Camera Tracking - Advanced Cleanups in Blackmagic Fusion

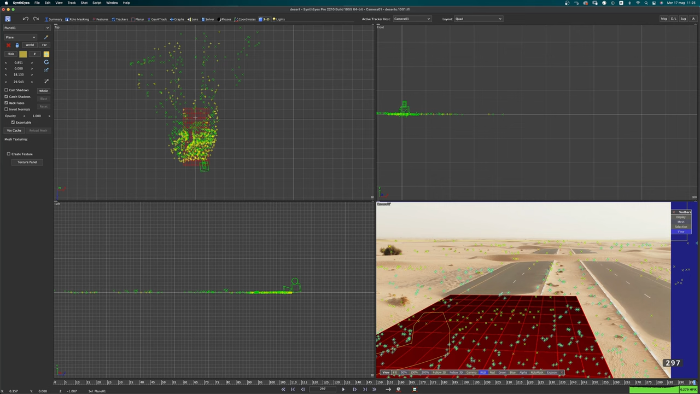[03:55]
yeah something like that all right all right so I want to again click hole right click in the viewer select 3d all effect meshes this way the geometry will stay still and I can move my scene around because you know I want to I want to line that up a little bit better I say I would say this is okay
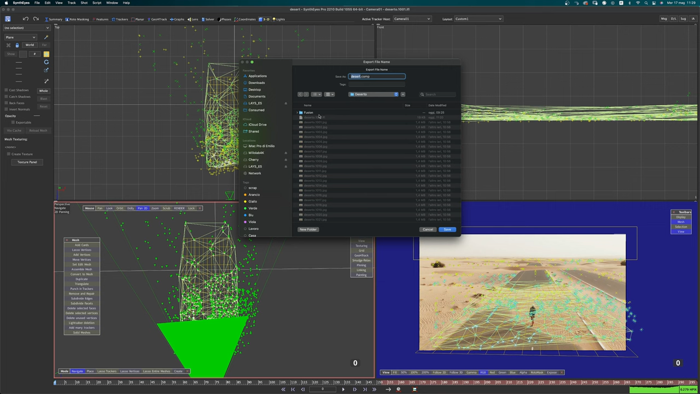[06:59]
desert comp save that's all looking good and I'm just hitting okay
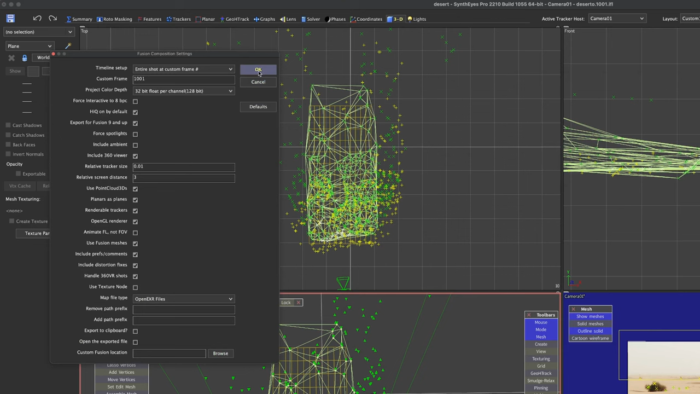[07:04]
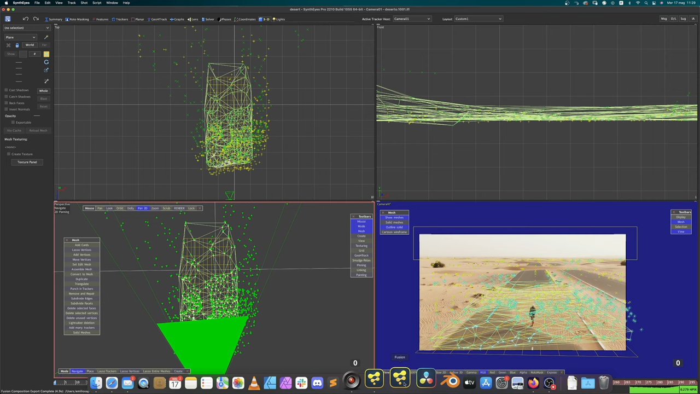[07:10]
all right so now I can close synthize and I can move back to fusion and I can go open
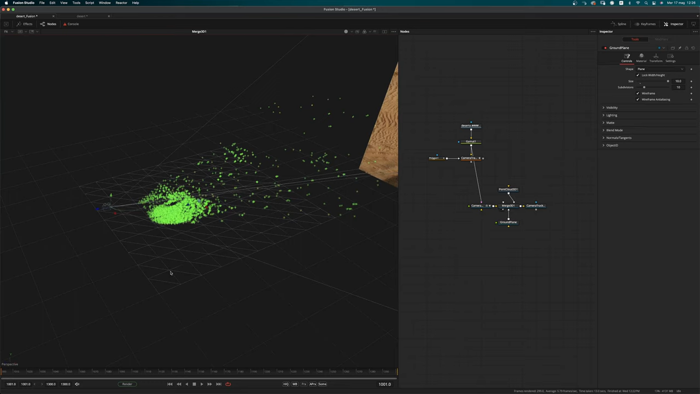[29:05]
yeah we have a pretty nice solve and we can use the ground plane let's make it white and remove the wireframe
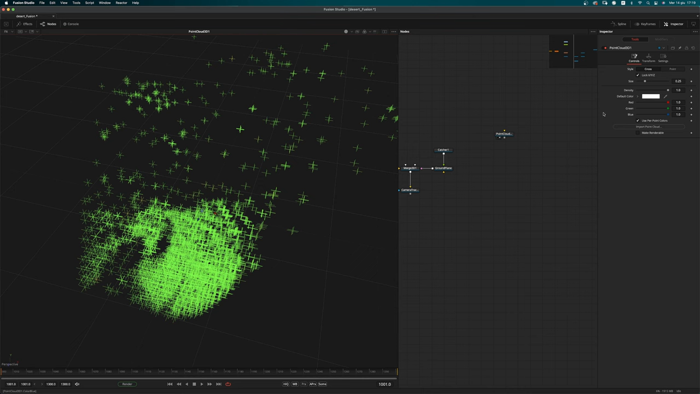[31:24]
and as you can see this is our point cloud we want to use a white color and we want to make that renderable and after that we want to use a uv map 3d there is something that i want to show you so instead of using fit we might want to
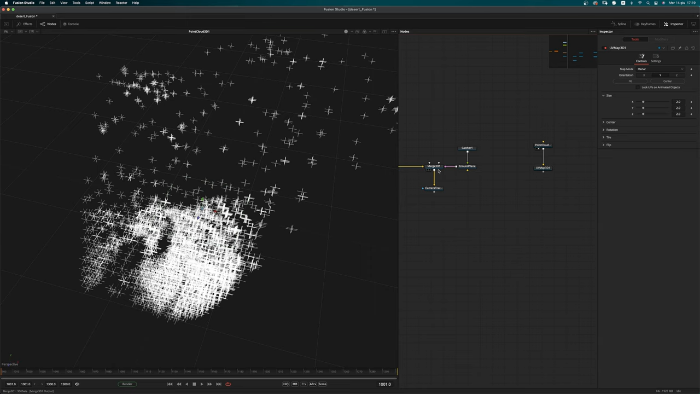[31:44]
define a shape that is you know like this ground plane here in terms of size
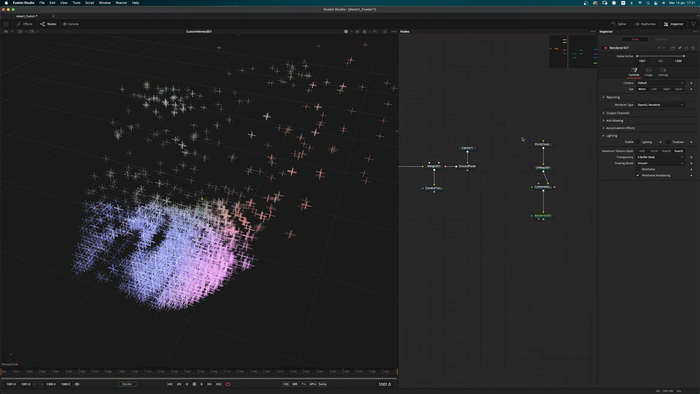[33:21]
and we want to use a open gel uv render set to 32 bit float and we may want to change the size a little bit
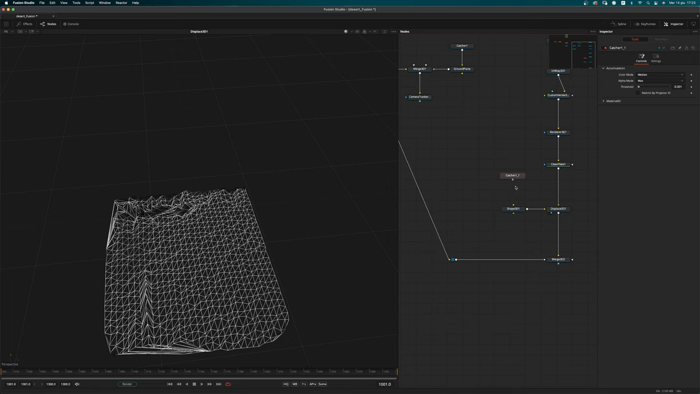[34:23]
catcher onto the shape 3d shape 3d and as you can see
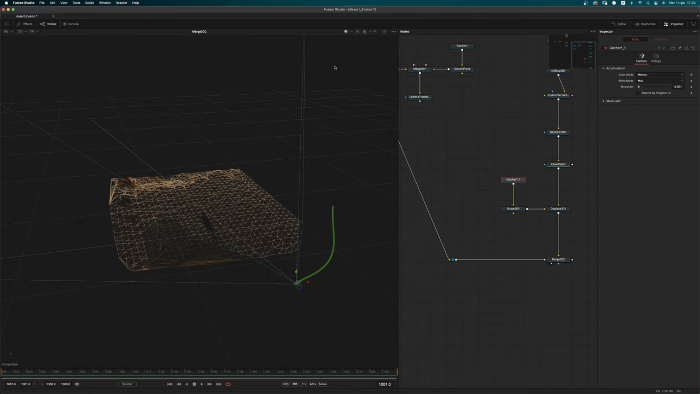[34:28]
we have that exact same mesh